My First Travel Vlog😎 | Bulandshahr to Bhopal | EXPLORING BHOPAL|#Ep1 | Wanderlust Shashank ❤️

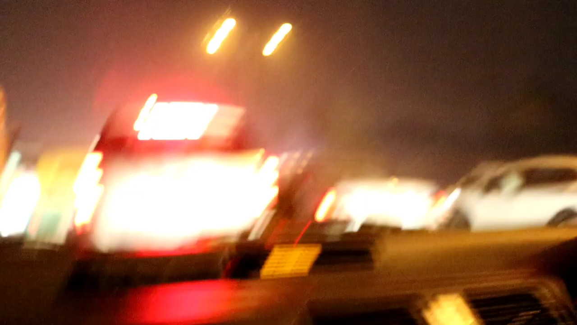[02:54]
यहाँ लग रहा है बहुत कर रहा जाम, जैसे कि आप देख पाए जाम जाम जाम।